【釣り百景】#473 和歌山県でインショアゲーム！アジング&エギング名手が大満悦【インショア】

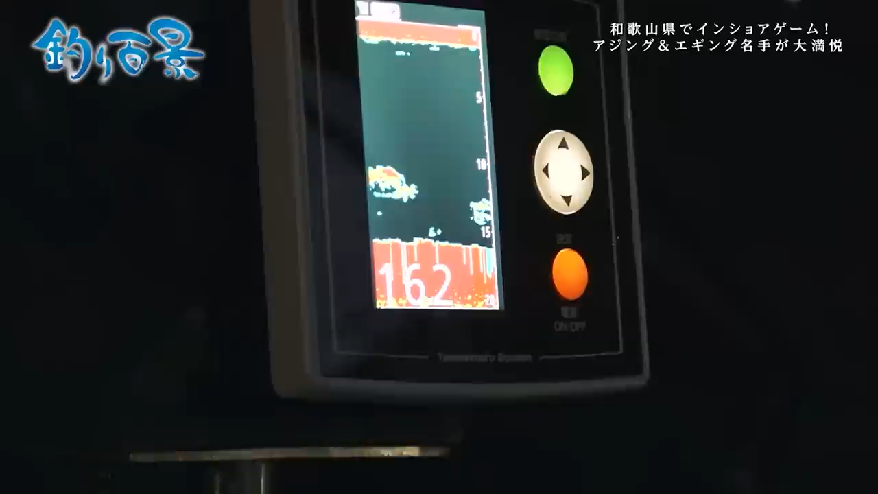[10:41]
ここで魚群モニターの出番水深と魚羊の反応がこの釣りでの鍵になる
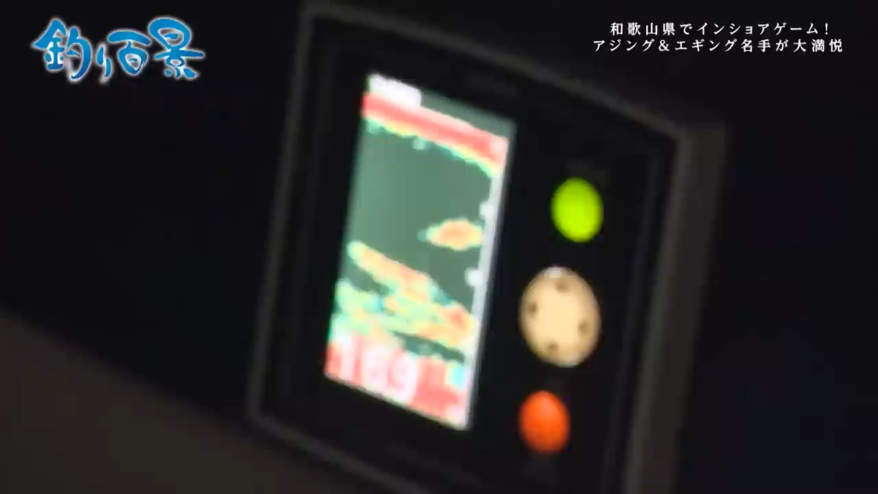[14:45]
映ってるねやばいな押したんすかこりゃやばいな風でこっち行ってますおぉ 食った
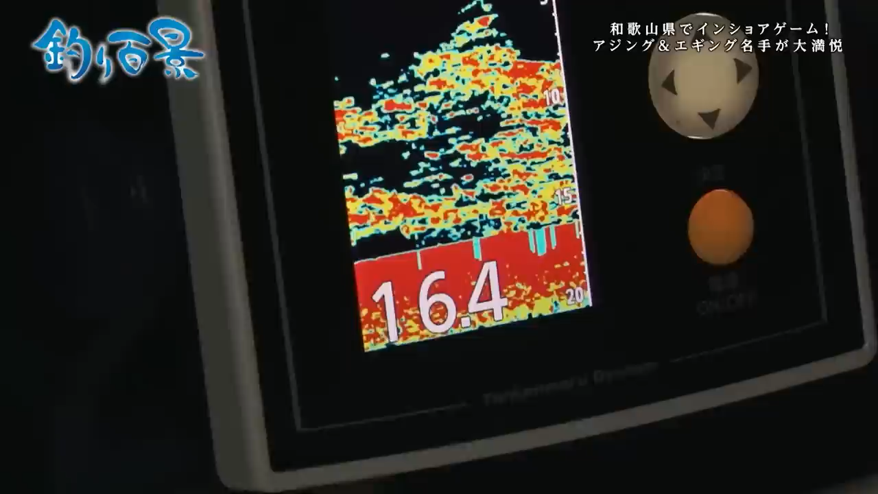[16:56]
えぇっえぐっえぐっえぐっ上までびっしりやけどなやばいなおーし来たーえぇっこれ何か違うぞアジか?